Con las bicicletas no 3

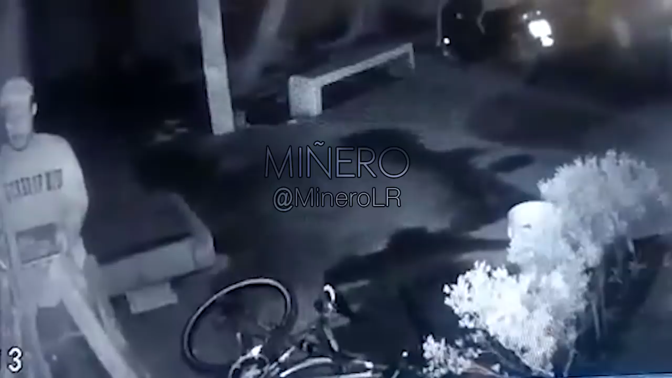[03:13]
No como este descerebrado que se metió a robar al domicilio y agarró las bicicletas. La subió para poderse volar la barda. Pues se pasó a torcer a los dueños de esas biclas. Que pues dejaron ahora sí que su narración y su impresión de este video en el original. Que ya sabes que lo subo al canal, los videos más chidos, completamente sin edición.
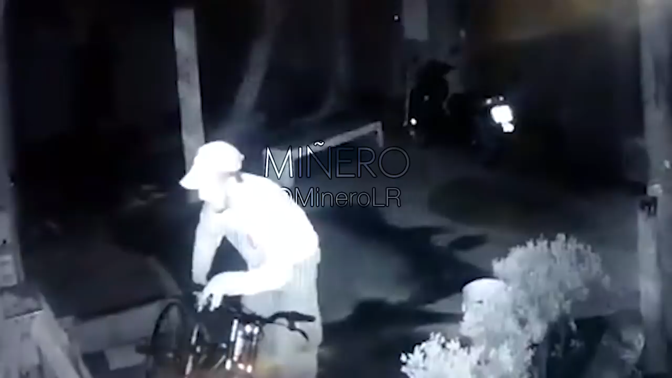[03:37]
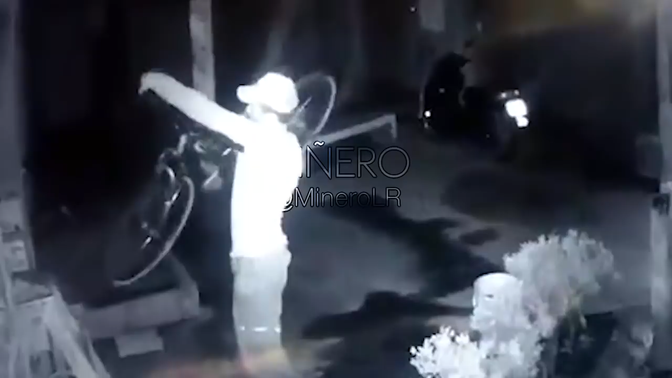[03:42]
Pues lo chido de estas cámaras, güey, y hasta que graban así en la oscuridad.
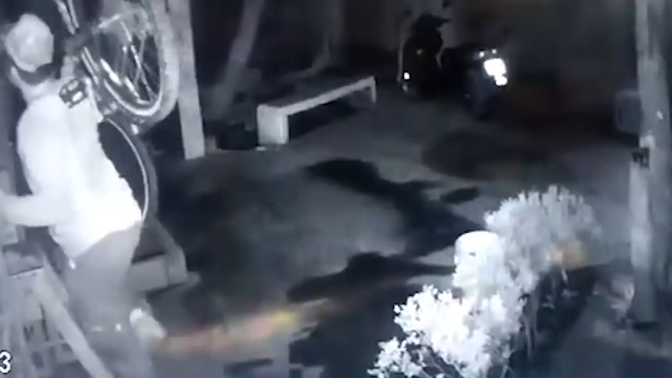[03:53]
Para poderle ver sus ojitos de ruedor a estos desdichados. Y pues ya al menos si no podemos conseguir nuevamente nuestras bicicletas. Al menos ya conocemos su cara de ruedor. Y pues ver qué fue lo que pasó, ¿verdad?